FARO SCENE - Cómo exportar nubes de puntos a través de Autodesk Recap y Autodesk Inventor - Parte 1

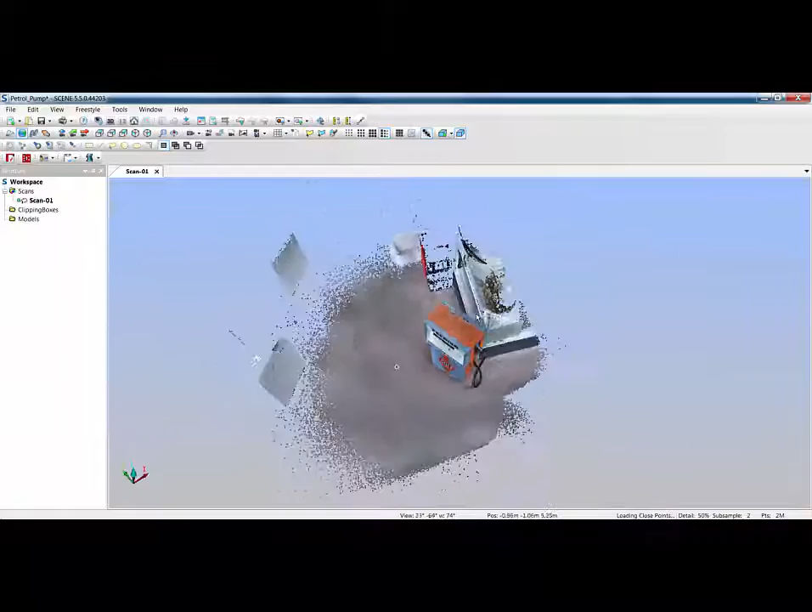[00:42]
So first off I'm going to look at my orientation.
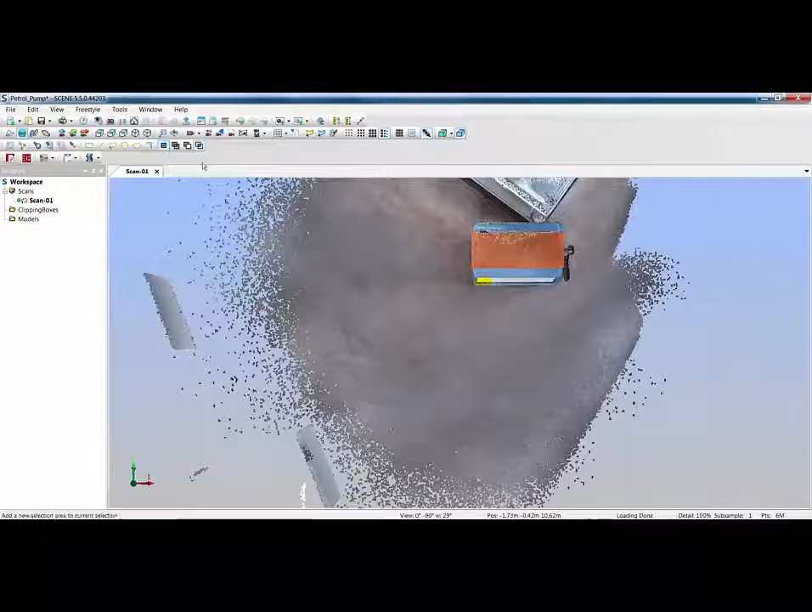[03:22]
modify my selection handles if I just use ctrl d on the keyboard that gets rid of that selection I can then use a clipping box over the top and before I
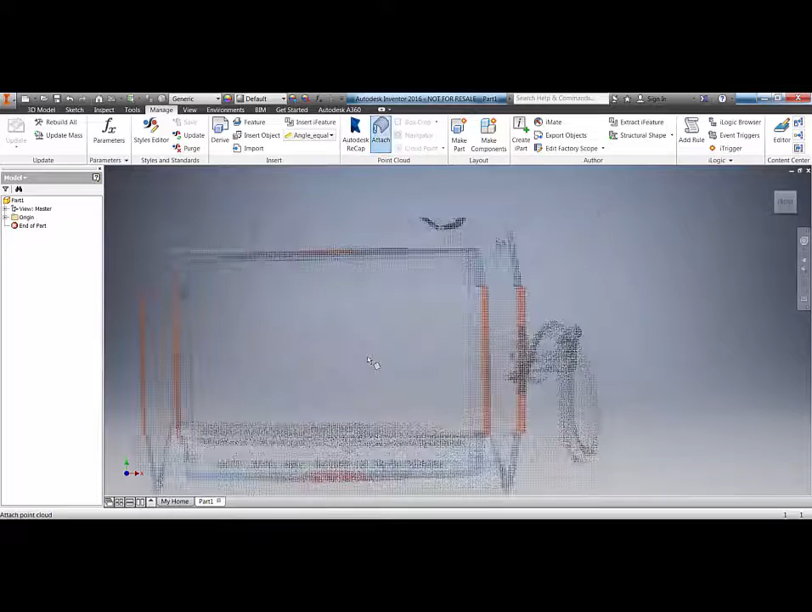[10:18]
then ask me to place that scan now here we can adjust the density so how many millions of points we
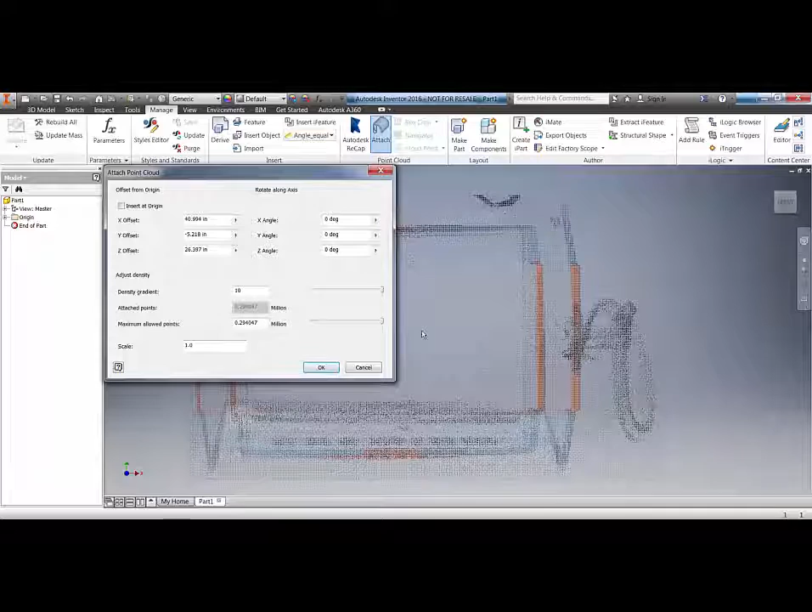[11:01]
on the freestyle it's down to how long we spend on scanning that particular item the more time will give us a denser point cloud will give us more points within inventor i'm going to leave those both at maximum i'm going to leave all the settings as they are but we can search at origin or we can rotate along an axis with x y
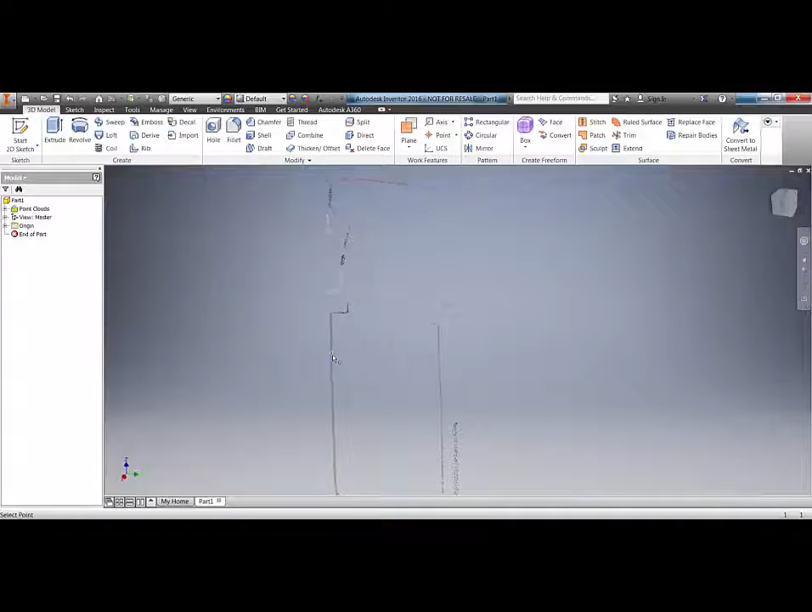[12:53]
those points onto a plane because obviously if i'm picking on points here i don't know whether i'm picking on points at the front or the back of the section but inventor's intelligent enough to know
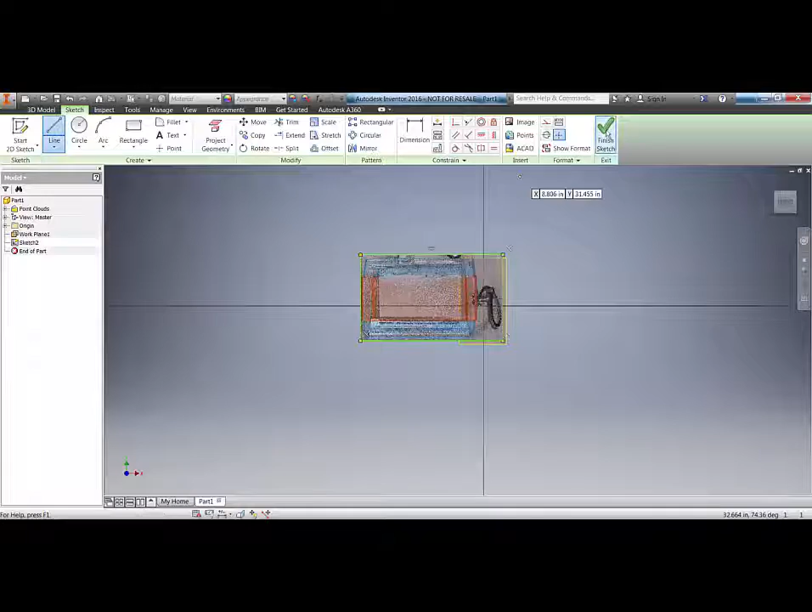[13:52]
finish my sketch and there i've got my sketch you could then extrude that sketch to give me the base of